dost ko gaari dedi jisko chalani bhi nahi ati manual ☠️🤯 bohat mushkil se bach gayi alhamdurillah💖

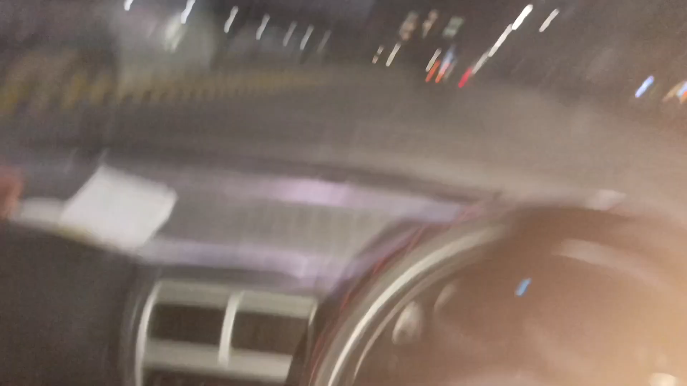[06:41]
वो सामने देख रहे वो सामने जो आ रहा है वो सामने गोल चक्कर वहाँ से गाड़ी मोड़ लेते हैं